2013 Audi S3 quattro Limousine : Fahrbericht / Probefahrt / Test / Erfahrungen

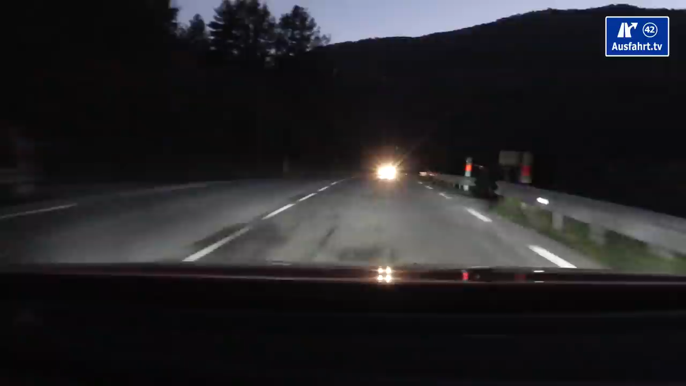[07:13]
Heute haben wir ausnahmsweise auch mal die Möglichkeit, das Fahrzeug im Dunkeln zu testen. Die Voll-LED-Scheinwerfer sind hier montiert. Man sieht jetzt hier quasi die normale Ausleuchtung. Und jetzt ziehen wir mal das Fernlicht und sehen hier quasi die komplette Ausleucht.